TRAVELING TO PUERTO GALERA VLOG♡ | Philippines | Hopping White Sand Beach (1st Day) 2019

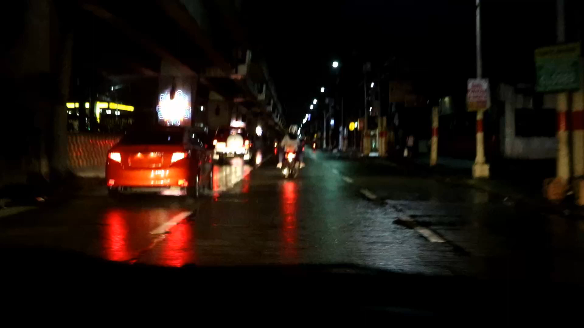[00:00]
po ang mga kaibigan ka kasalukuyan po kami nagbabiyahe. At mamaya po ipapakita namin yung
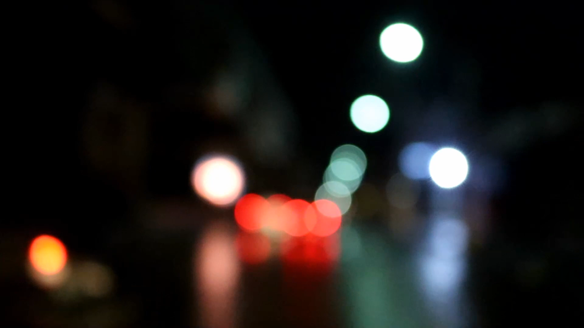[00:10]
montage ng aming biyahe dito sa papunta kami sa Puerto Rico. Ayan po mga kaibigan, nandito po kami sa Manila City Hall.